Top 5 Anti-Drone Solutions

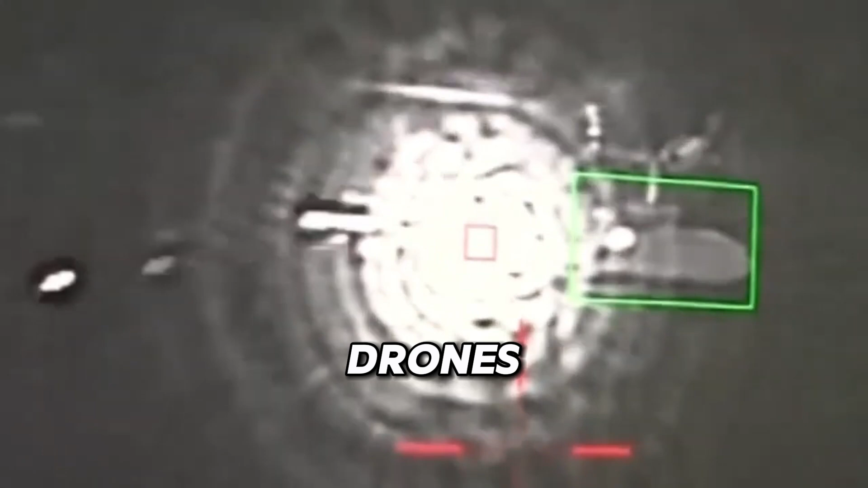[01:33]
Whether it's taking out projectiles or drones, CLWS delivers results with pinpoint precision.